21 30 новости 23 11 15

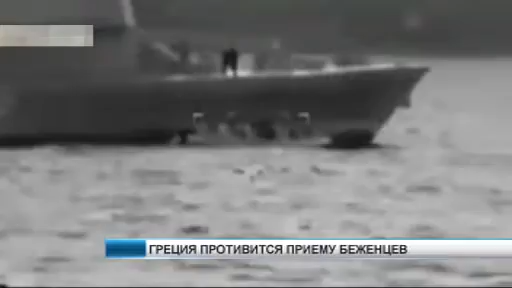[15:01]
попытки греческой береговой охраны потопить надувную лодку с сирийскими беженцами На кадрах видно,